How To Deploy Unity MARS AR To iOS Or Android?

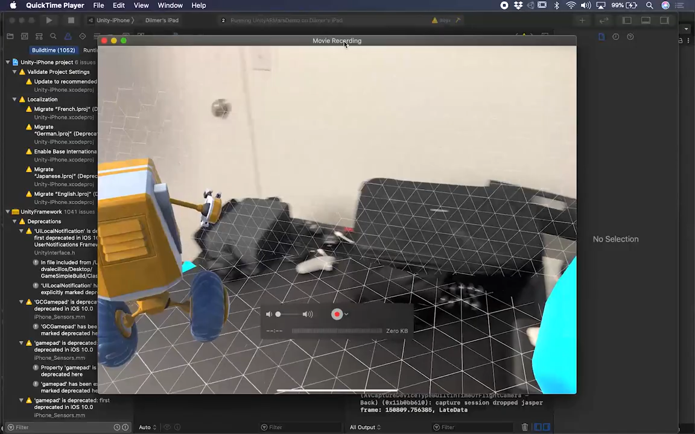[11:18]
And I'm just going to go ahead and scan everything. And you guys can see that I have my character there.
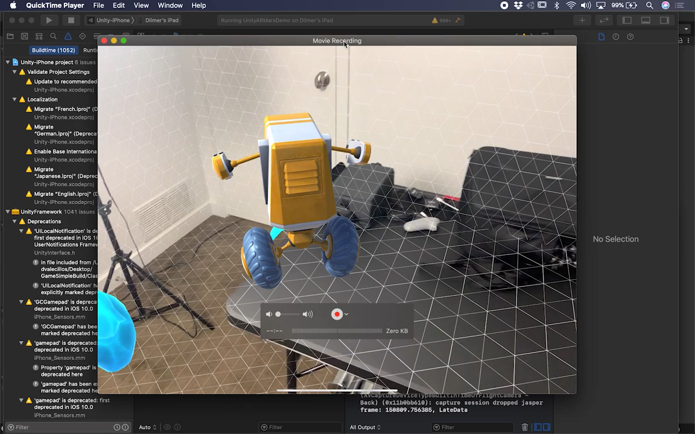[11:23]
It's also has a couple of crystals.
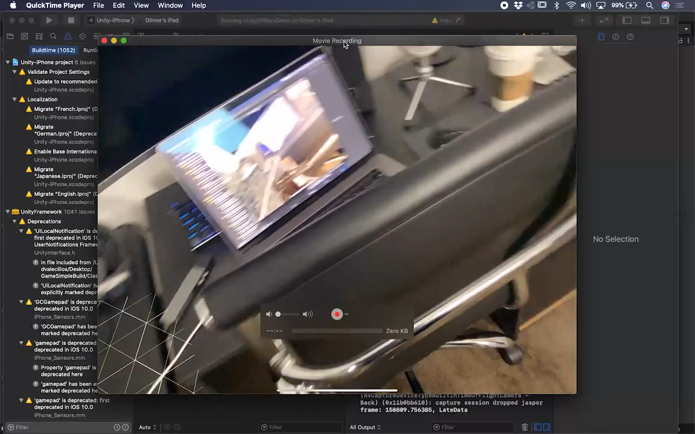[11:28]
I'm going to keep, you know, walking around and then perhaps mapping the area. And there we go.
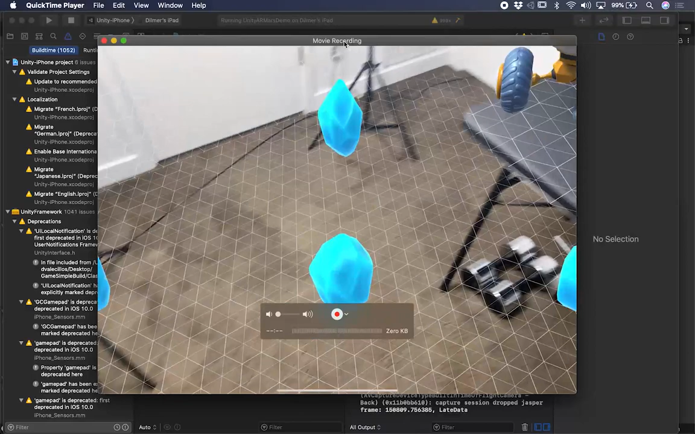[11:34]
And okay, so let's see if this works. So I'm going to move my character. He knows that there's a table there. And let me see if I can jump.
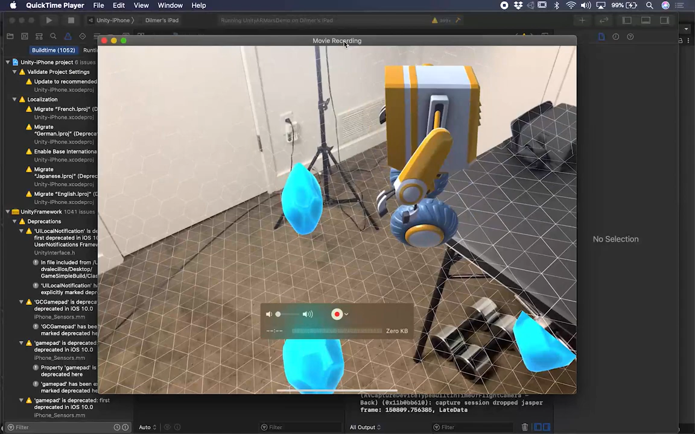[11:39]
And it's jumping and it's grabbing the crystal, grabbing the crystal there, grabbing another crystal.
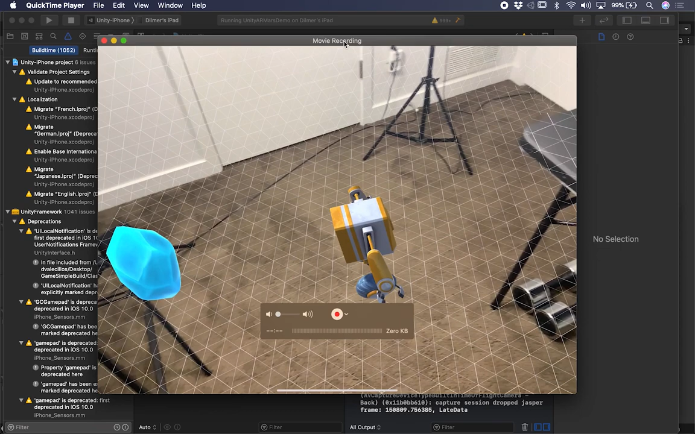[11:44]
And I can also see if I can jump back into here.
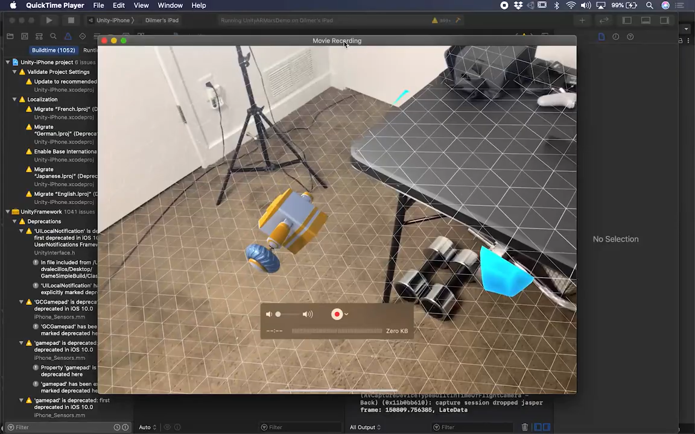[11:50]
And there we go. Everything is working fine. So that's honestly everything that I wanted to show you guys.